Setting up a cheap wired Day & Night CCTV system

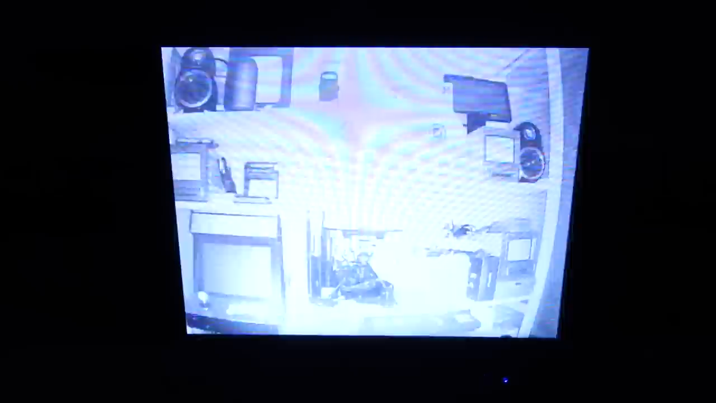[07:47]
You can see there the infrared illumination comes on, a bit like a bomb going off. It seems to be getting a bit of a hot spot in the middle on this one. It's not lighting up all the way around the edges.
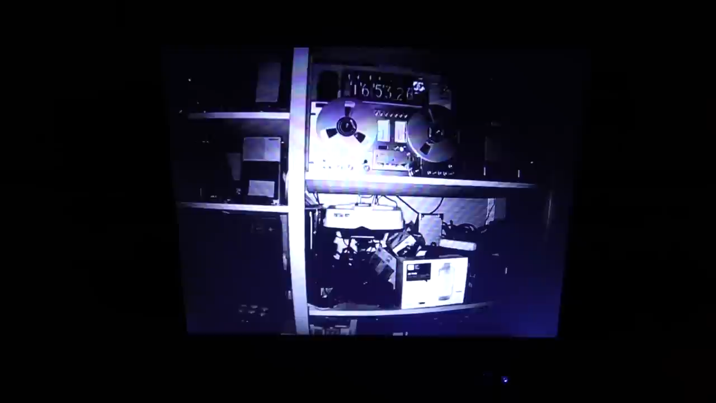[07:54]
And as you can see when you put something near it, it just lights that up. But that's how infrared works. The lights come on in the dark. One thing I don't like though, these herringbone patterns.
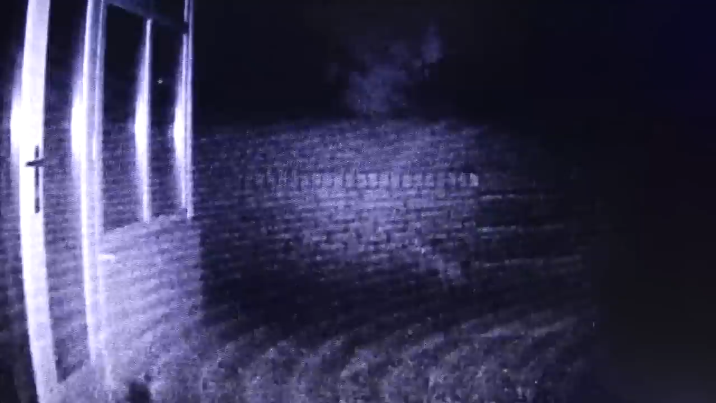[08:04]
That's what they're called when you get these kind of, you know, these bendy patterns. Now that apparently is down to interference, I believe I've been reading up since. I thought it was at the time, but there was nothing that I was, I took it outside, I had all, everything switched off and it was getting interference.
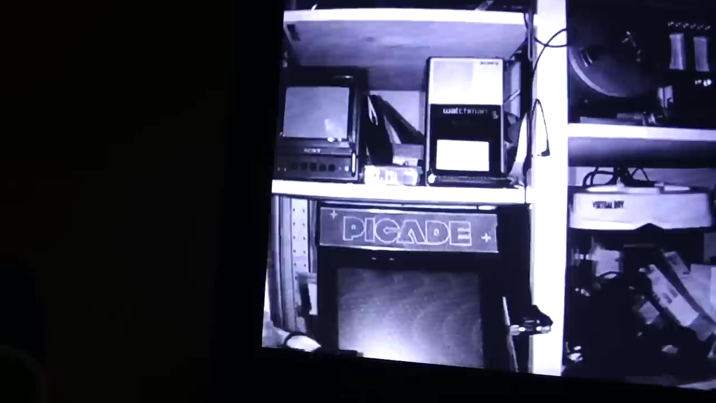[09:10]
And you see there at the bottom on the pie cage, yeah, I'm still getting those herringbone patterns. So in the end I thought, I bet it's the wires, not the cameras.
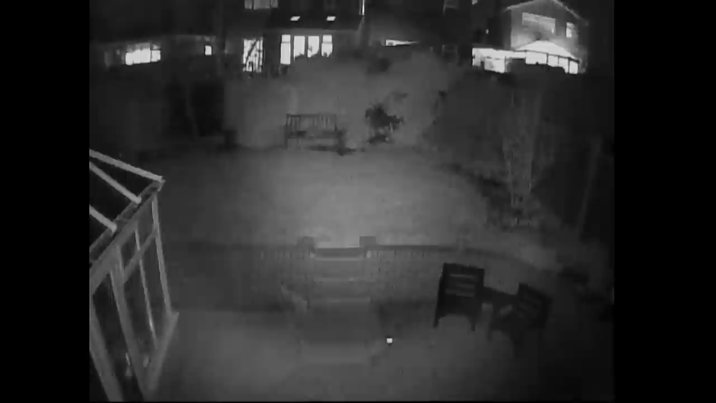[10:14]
So the nighttime footage is more important, perhaps, to me than the daytime. That's what that looks like, which is all right. A bit of a hot spot again, so it seems to go darker towards the edges, but not as bad as it was inside the house. Obviously, you need a big distance to light these IR illuminators up with. It likes to sort of spread it over an area, but still a bit dull around the edges on that one. So let's switch over. We'll try the silver camera, this sort of aluminum thing, aluminium one.
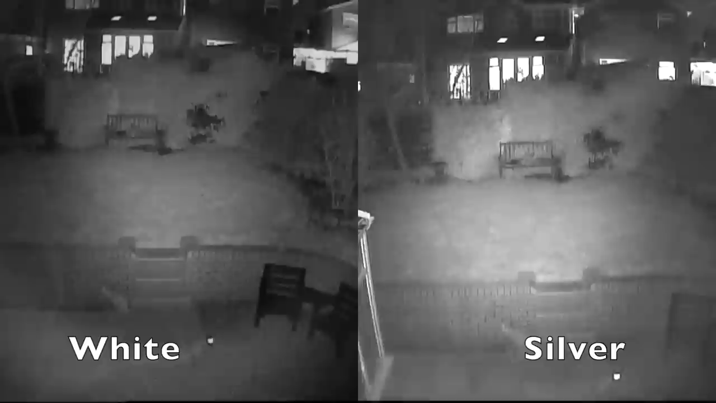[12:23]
Now at nighttime, I think the silver one might just edge it, but I really don't know. I mean the benches look a bit better on the white one, but really I've ended up picking the silver one because the garden that this is going into is a lot longer than the one that I'm shooting it in there. This is my garden. This is not where it's going. It needs to shoot, have a brighter light to shoot even further back. So I think the silver one's going to be the right one for the job that I'm doing with it. And looking at the LEDs on them, that's what the white one looks like in the dark. That's what the silver one looks like in the dark.